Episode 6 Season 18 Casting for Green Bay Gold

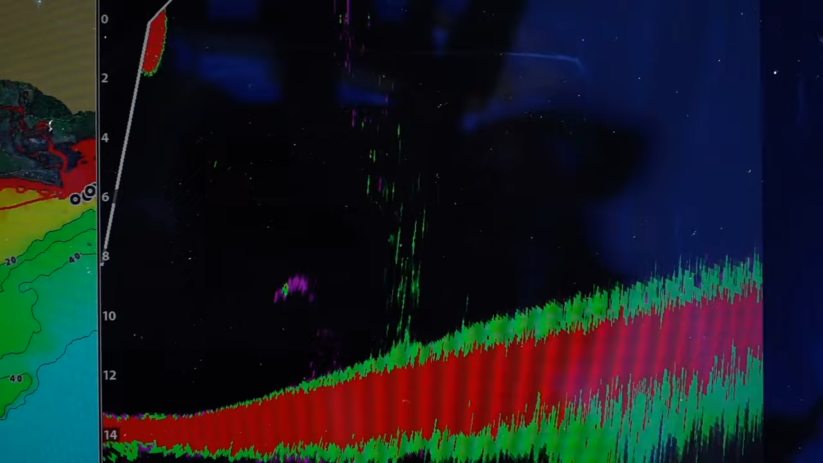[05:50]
We get a lot of questions all the time with all the talk of live sonar and is it worth the money? And there's a lot of different brands of this live sonar out now. Basically all three of the major electronics companies have a live style of sonar.
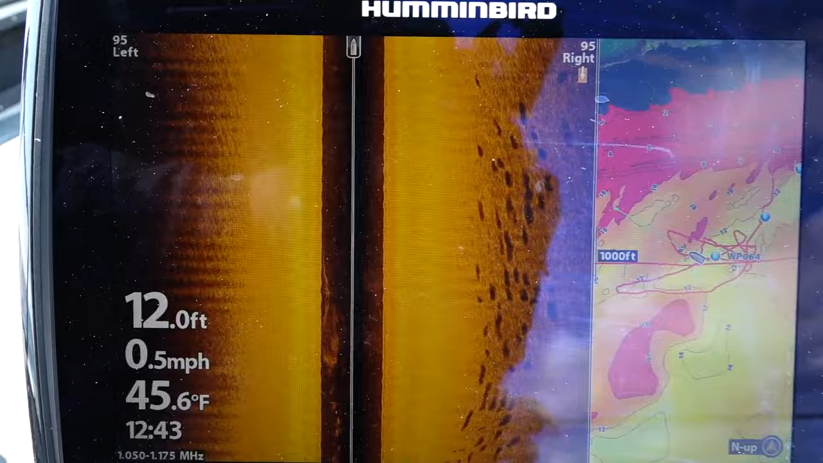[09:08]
On screen: depth 12.0 ft, water 45.6°F, speed 0.5 mph
And then what I've been doing is just driving around at 3 to 4 miles an hour, looking at my graph, staring at it, and looking for these pods of fish.
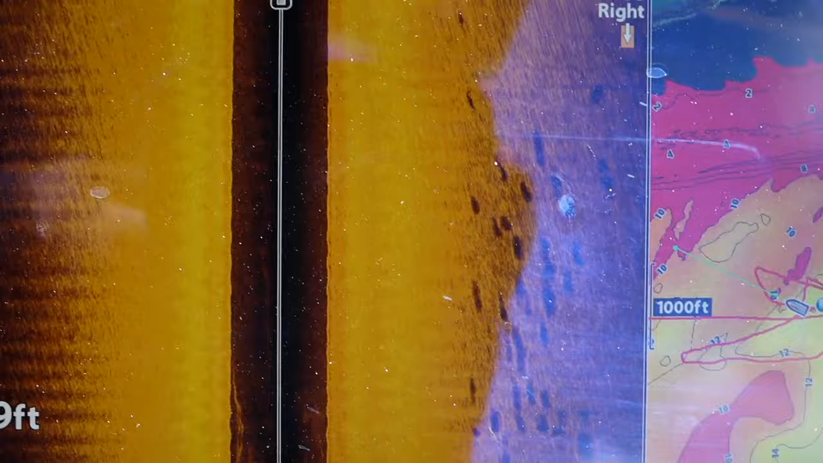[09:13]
Now that we've actually found them, we've turned the boat sideways and we're drifting over top of these pods of fish. So right now I'm going back over top, and then we're going to drift right back down on top of them again.